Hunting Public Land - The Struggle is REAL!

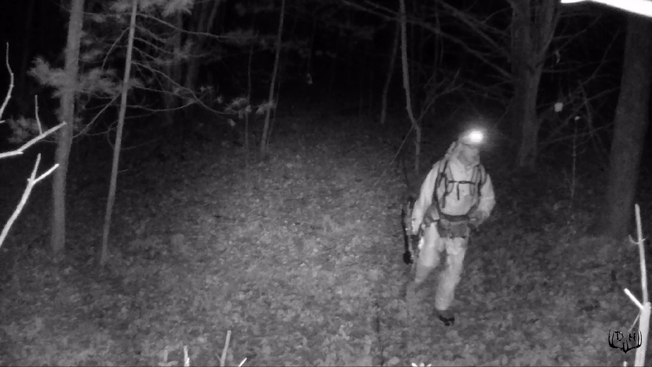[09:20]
I did pull that SD card, and I'll see what that looks like when I get home. But the funny thing is, I had four hikers go past me.